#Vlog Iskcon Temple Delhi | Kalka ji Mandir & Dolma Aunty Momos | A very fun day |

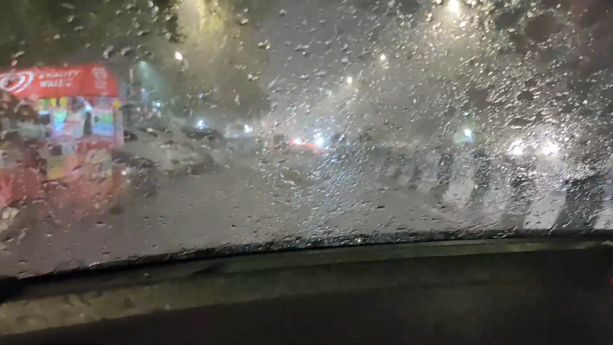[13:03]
dogs. इतनी तेज बारिश हो रही है, like literally you guys can see कि कितना मतलब बिल्कुल ही visibility low हो चुकी है and he is driving literally आगे होके और इतना झमाझम बारिश हो रही है। Oh my god!